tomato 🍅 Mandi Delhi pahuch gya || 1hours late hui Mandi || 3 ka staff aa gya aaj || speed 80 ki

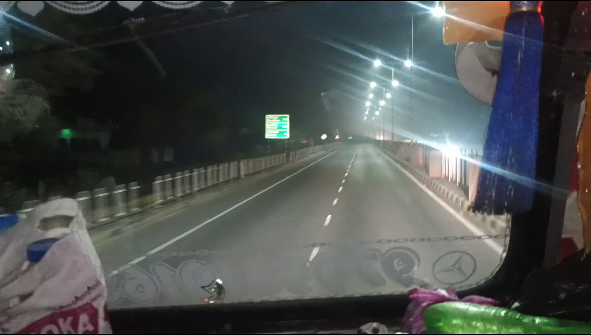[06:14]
इस्टाब और भाई है लाल सोच 18 किलोमेटर हो तो